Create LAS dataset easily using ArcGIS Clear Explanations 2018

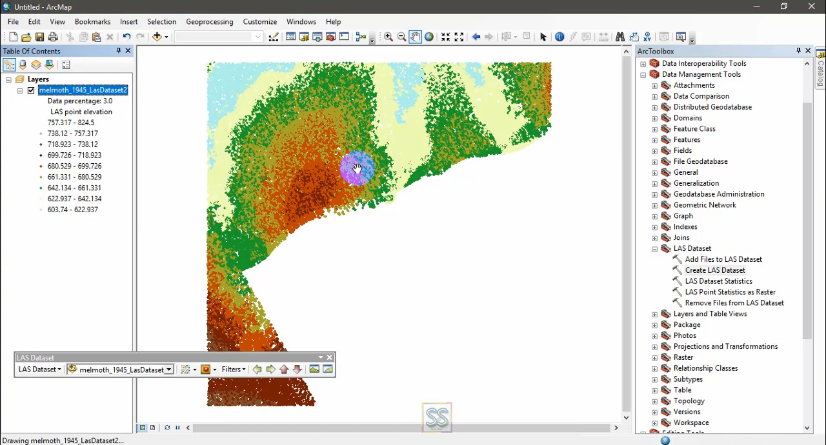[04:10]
and okay so all the things available here related to point data lidar data and
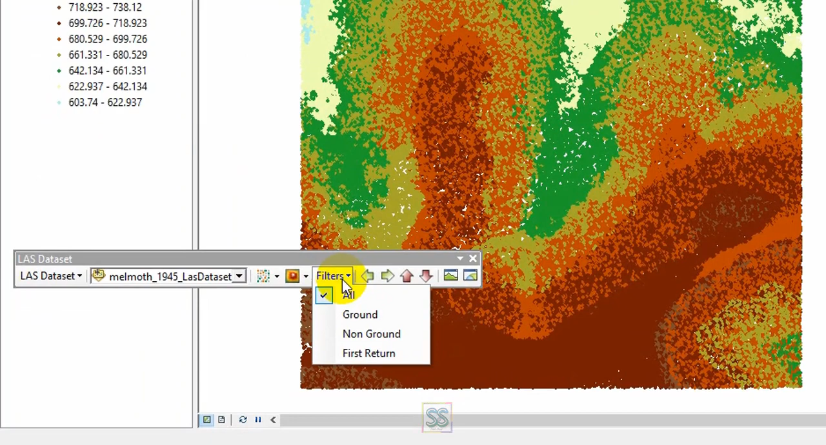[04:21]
you can familiar with these settings right right if you want
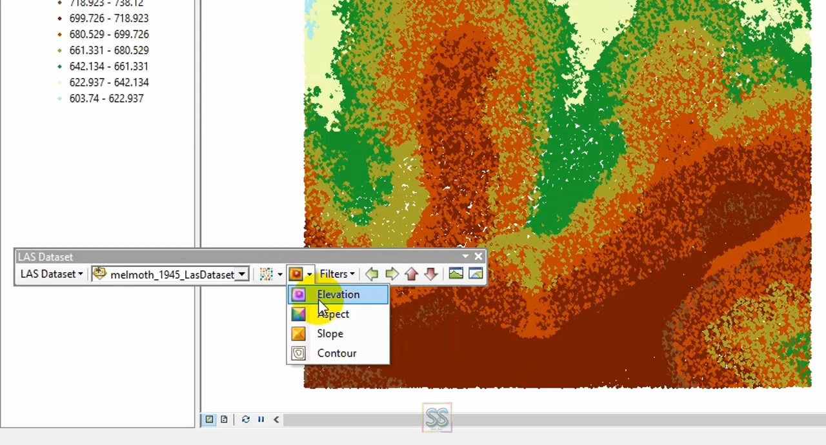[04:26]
to see the elevation just select this one and click you can see the elevation elevation map using the lidar data but some this take some time
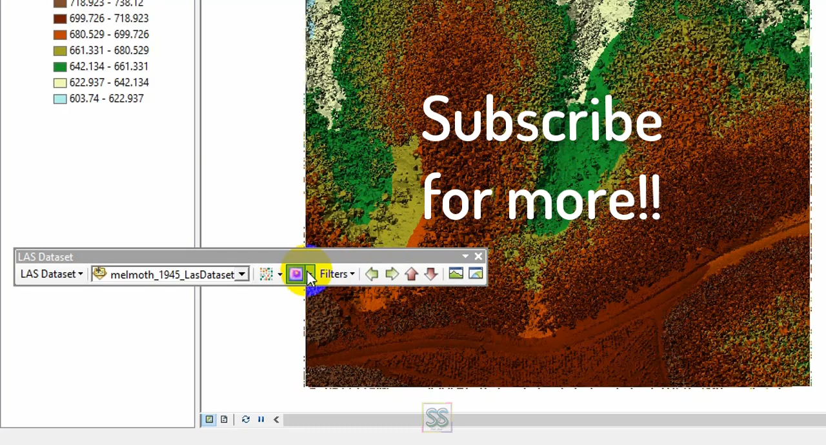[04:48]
right this one if you want to see the slope you can select this one
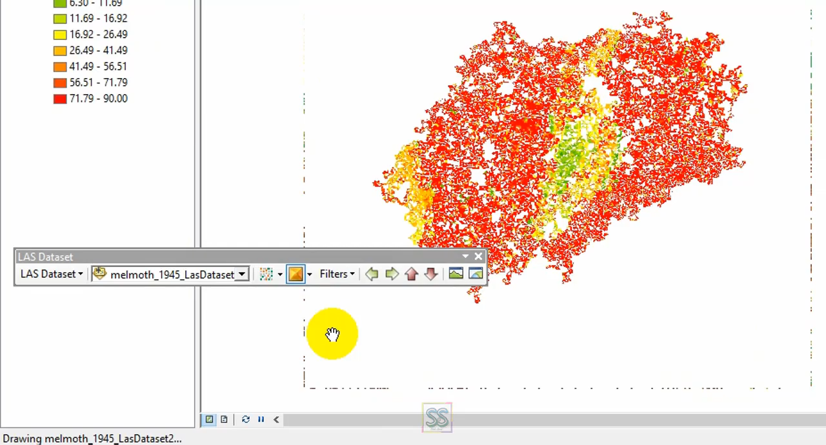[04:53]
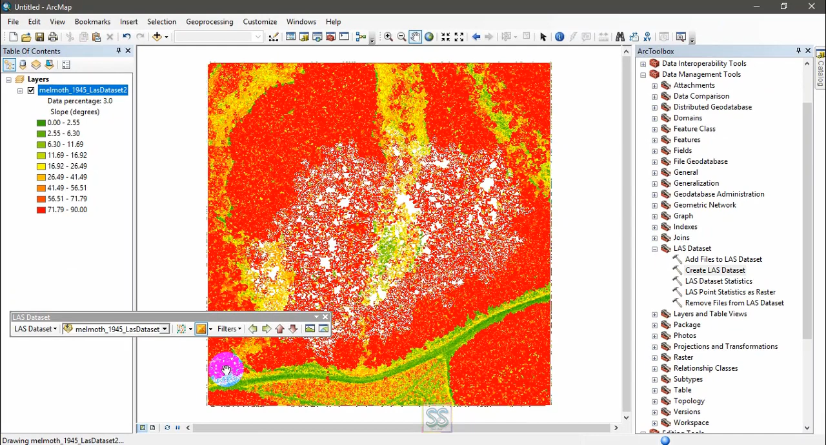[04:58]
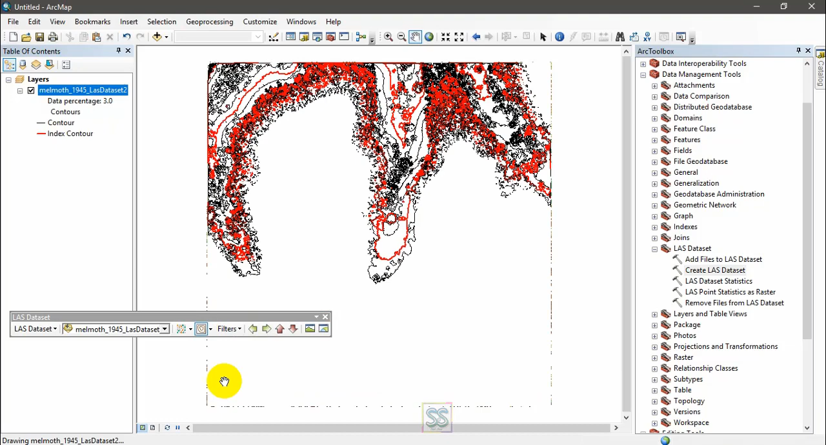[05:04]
if you want to see the contours you can select this one right also you can see the last data set 3d view